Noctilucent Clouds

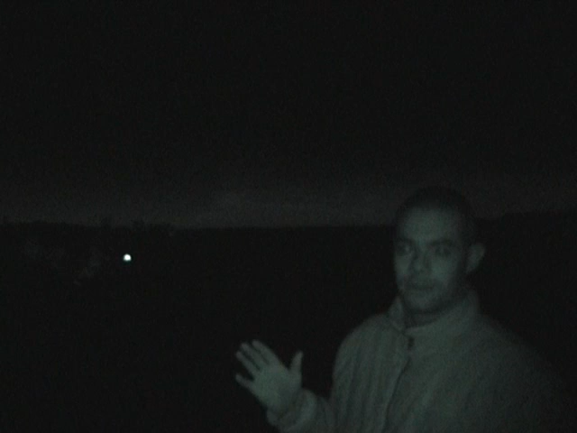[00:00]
I've got a loosing cloud display here. First detected at 12 o'clock. Time is now after 1.30. It's still ongoing. It's growing incredibly fast. It's 55 degrees long, 12 degrees high. Full of type 1 structure and type 2 and 3. Another more complex structure. You can see the orangey golden colour near the sun rising. White and blue feathery bits at the top.
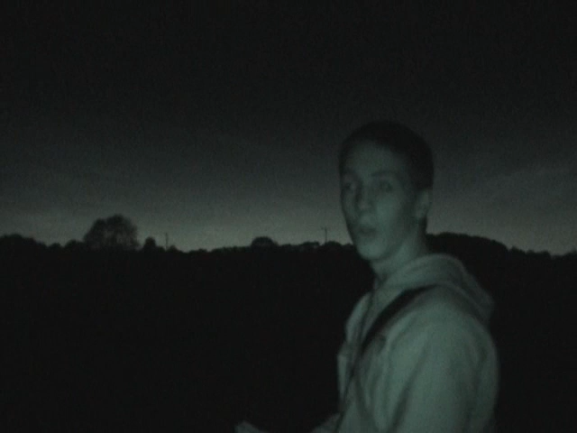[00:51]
As you can see in the ocean clouds still going on very heavy. It's about 95 degrees. I'm sitting over 10 degrees possibly, 15 degrees, 14, 15 degrees high. It's locked the car with some amazing images and just look for yourself.